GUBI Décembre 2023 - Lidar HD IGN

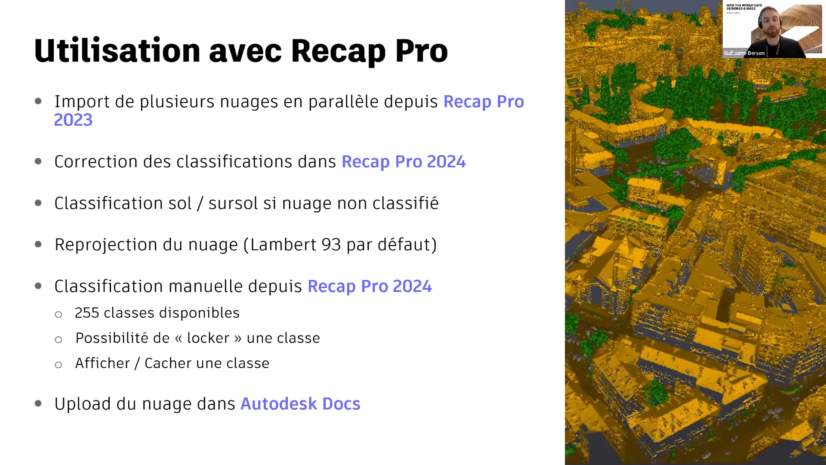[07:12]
puisque c'est des données, les nuages de points qui sont forcément toujours un petit peu lourdes. Et on rappelle que dans Autodesk Docs, la place, enfin le stockage est illimité, on n'a pas de limite sur la place qu'on occupe. La seule limite, c'est un fichier ne peut pas dépasser 5 Tera, donc normalement, on est plutôt tranquille là-dessus. Alors si je vous montre un petit peu ce que ça peut donner, donc j'ai ici une dalle qui a été téléchargée
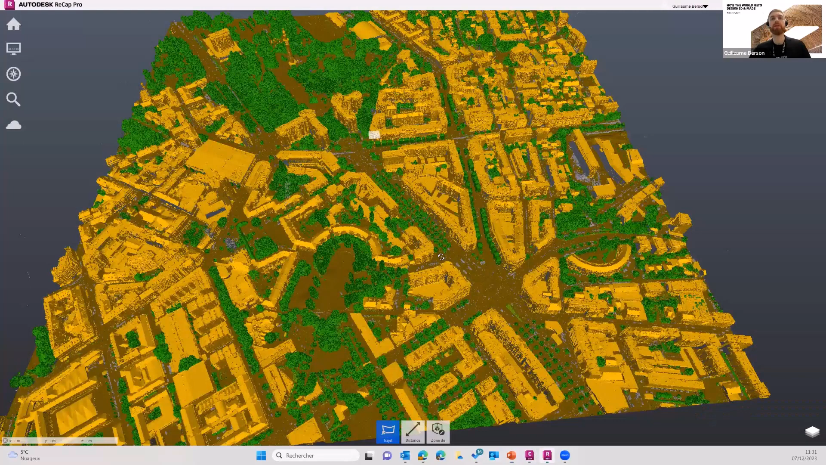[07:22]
et uploadée. Et donc ce que je vous expliquais tout à l'heure, il y a plusieurs possibilités. Vous avez ici la partie classification.
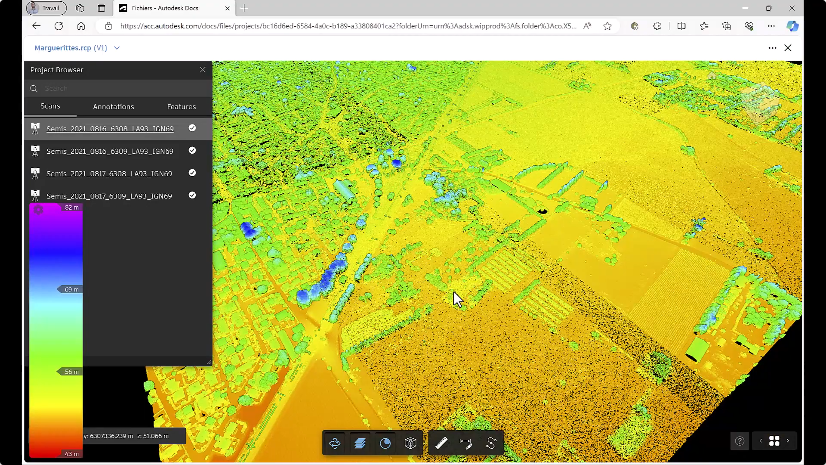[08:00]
Je clique et ça se fait de manière automatisée, un peu cachée en background sur votre ordinateur. Et vous avez un upload de ce nuage de points. Vous pouvez récupérer ensuite ce nuage de points directement dans votre viewer avec un navigateur Internet.
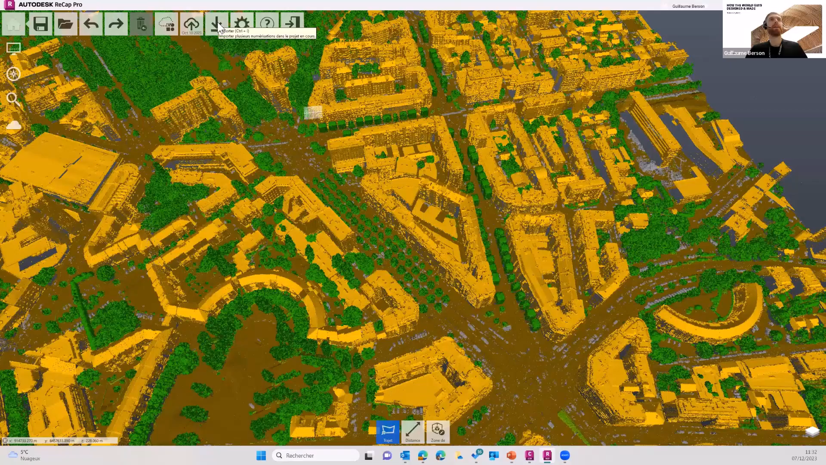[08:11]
Et donc voilà, ce que je voulais vous montrer aussi, c'est la partie classification manuelle. Donc ici, je retrouve évidemment l'intégralité de mes classes. Vous voyez, alors je vais agrandir un petit peu ça.
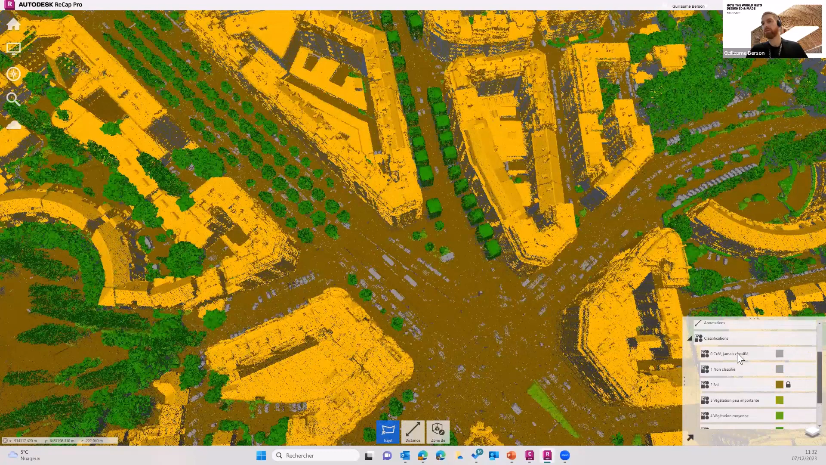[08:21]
Donc on a non classifié, on a sol, végétation avec trois types de végétation, donc peu importante, moyenne, dense, également les constructions. Ce qu'on va voir ici, c'est qu'il y a pas mal de points perdus qui sont dans une certaine classe.
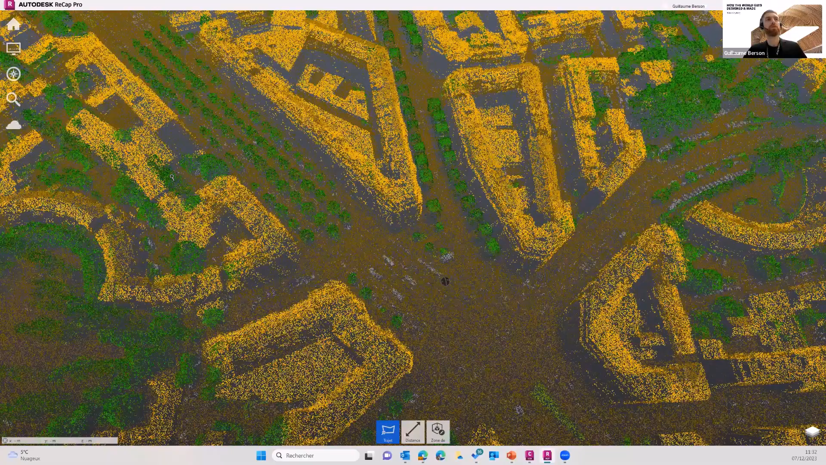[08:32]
Typiquement ici, on voit qu'il y a des points qui volent. Et ça, c'est normal. C'est du bruit dû à l'acquisition LIDAR. Et donc ces éléments vont être dans une certaine classe. Alors je ne sais plus si c'est celle-ci ou une autre.
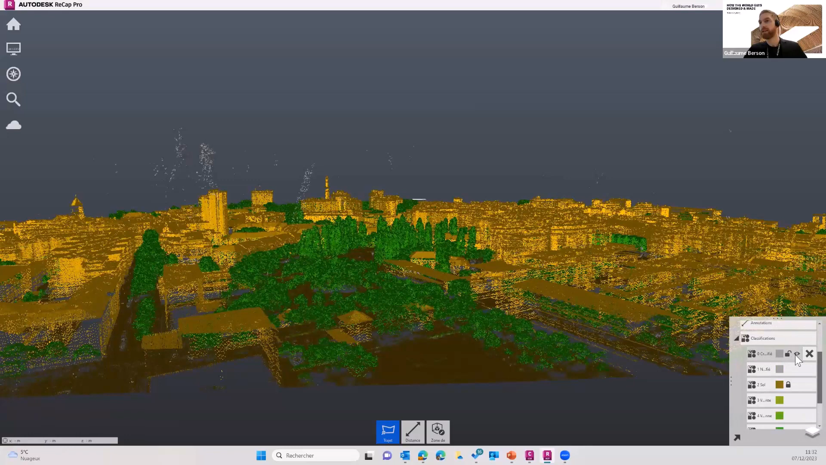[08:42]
Oui, c'est celle-là. Vous voyez, si je désactive, d'un coup forcément, puisque ces données ont été correctement classifiées, elles disparaissent et j'ai un nuage de points qui va être un tout petit peu plus propre directement.
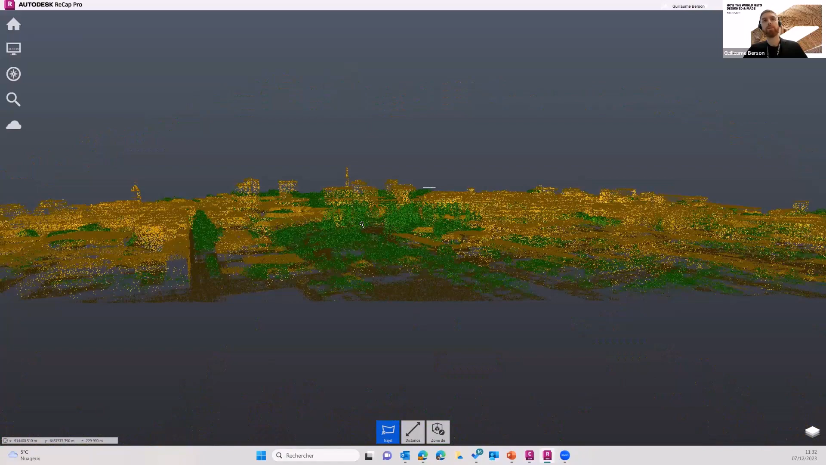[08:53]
Possibilité également de reclassifier à la main.
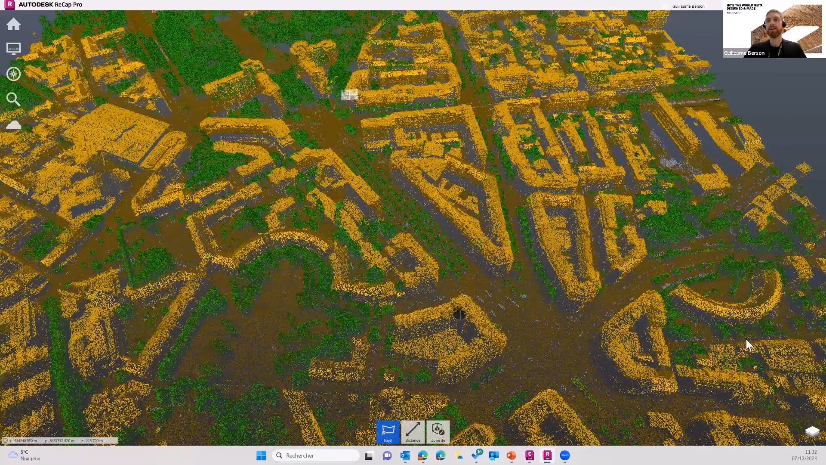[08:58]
Et donc ce que j'ai fait ici, c'est que c'est assez pratique, c'est que je vais loquer la classe Sol, par exemple, qui est ici en marron.
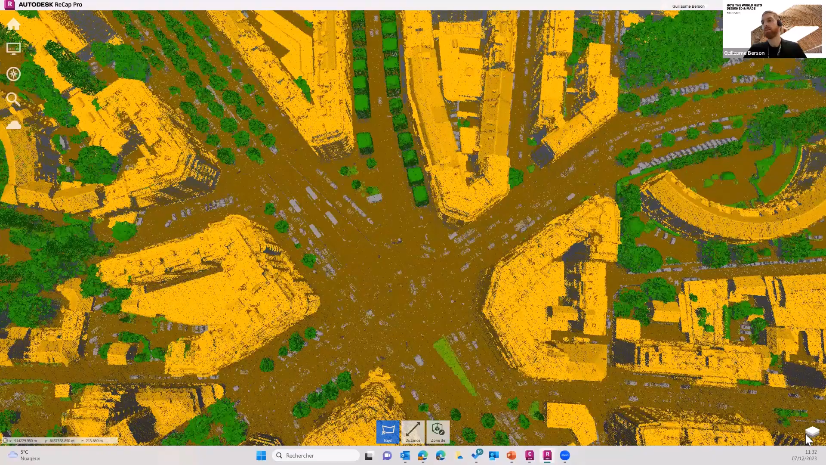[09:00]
Vous voyez que j'ai activé le petit cadenas, donc je ne vais pas pouvoir sélectionner les points du Sol.
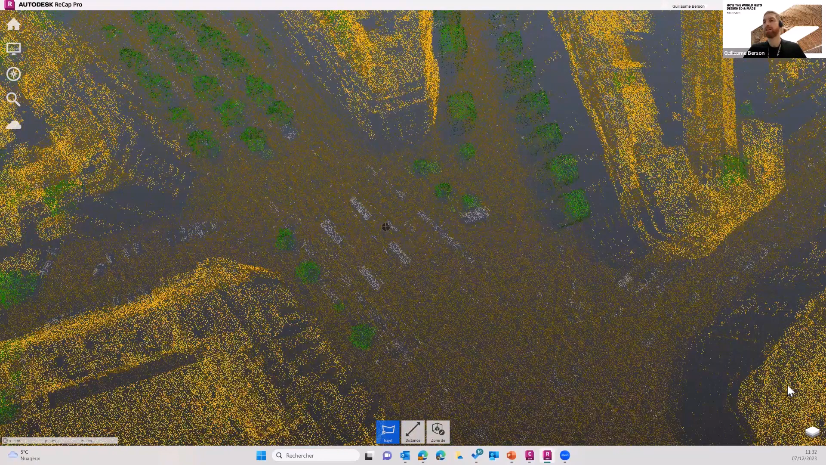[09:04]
Ce qui va me permettre, directement en vue du dessus, si je sélectionne des objets, vous voyez ici que je n'ai pas sélectionné les points du Sol, mais que j'ai uniquement sélectionné ces éléments. Donc là, je ne sais pas, c'est peut-être des abribus. Je vais avoir la possibilité ici de reclasser directement et de choisir de lui mettre.
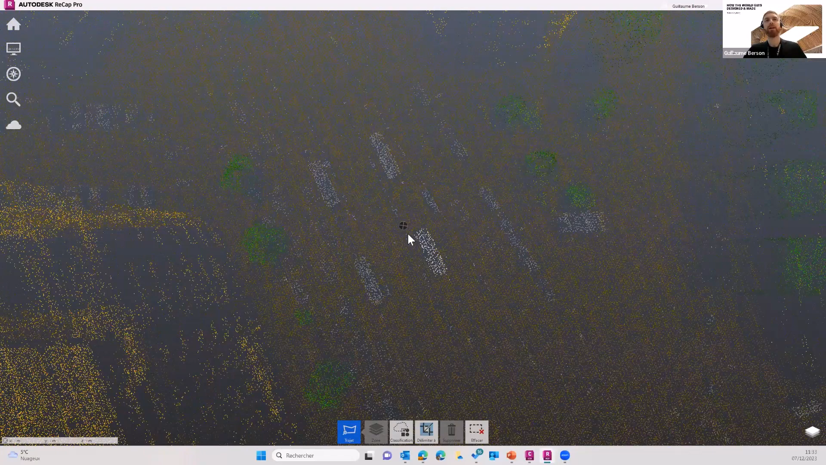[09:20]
Typiquement, on pourrait dire que c'est une construction attribuée et j'ai changé la classification de ces éléments. Donc on a cette possibilité-là.
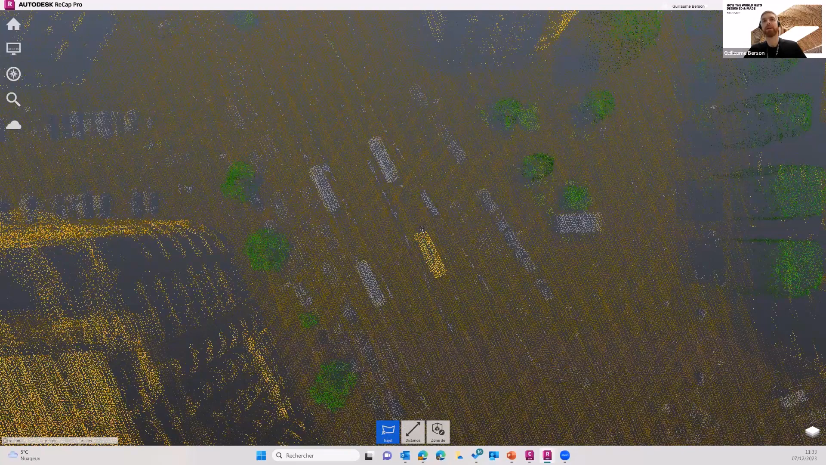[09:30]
Alors évidemment, si on a une étendue très importante, avec beaucoup d'erreurs, on ne va pas s'amuser à faire ça manuellement sur beaucoup trop de points, ce qui prendrait beaucoup trop de temps, mais on peut imaginer qu'il y a une zone qui a été mal classifiée pour une raison X ou Y. Eh bien, on a la possibilité de faire cette modification manuellement.
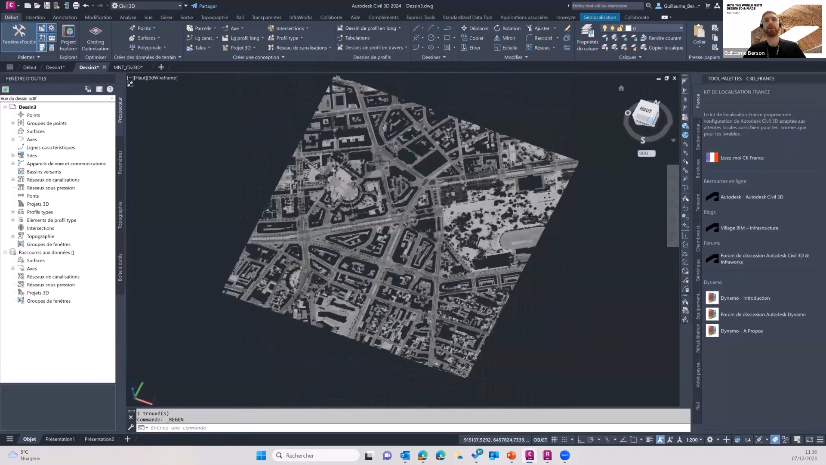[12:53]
on va bien voir que j'ai uniquement des points qui sont sur le sol. Et donc là, ce que je vais pouvoir utiliser, c'est une commande de Civil 3D ici. Donc, je suis dans l'onglet Début, je vais dans Surface et je peux générer une surface à partir d'un nuage de points.
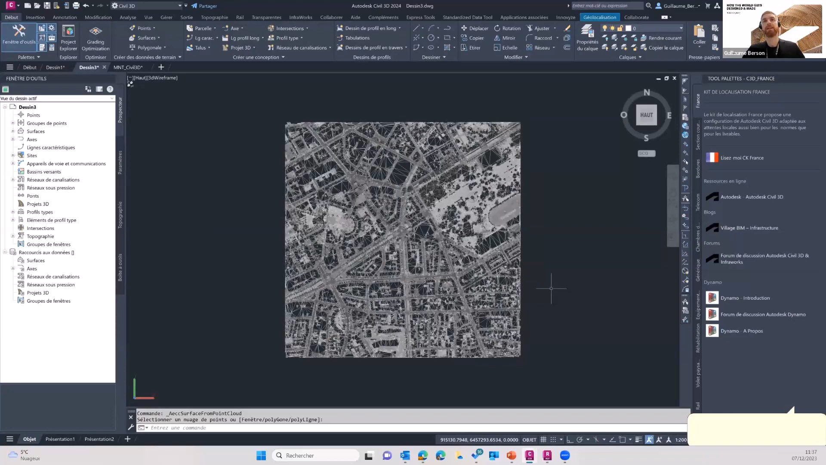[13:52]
Voilà, il a terminé et donc je récupère ici, vous voyez, il a directement fait ce maillage et si je clique dessus, c'est bien un objet surface et je devrais le retrouver ici.